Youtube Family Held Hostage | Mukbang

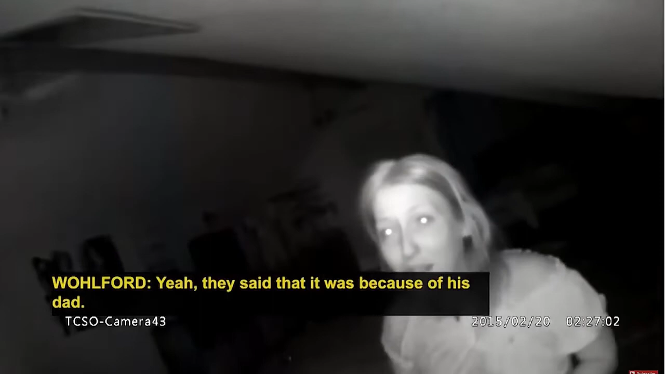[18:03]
Because of his dad? Yeah. Okay. They said his dad knocked on someone and got their man thrown behind bars.
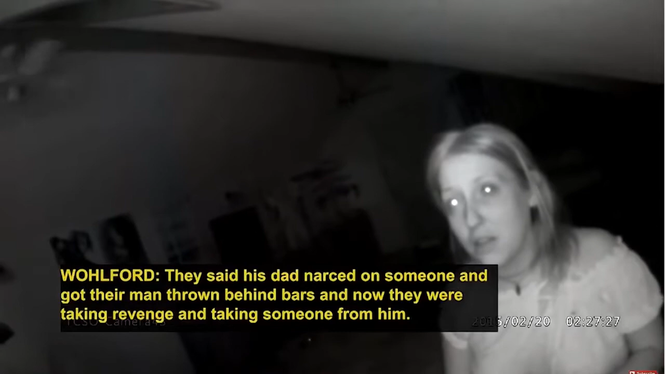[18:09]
And now they were taking revenge and taking someone from him. So the police back at the house,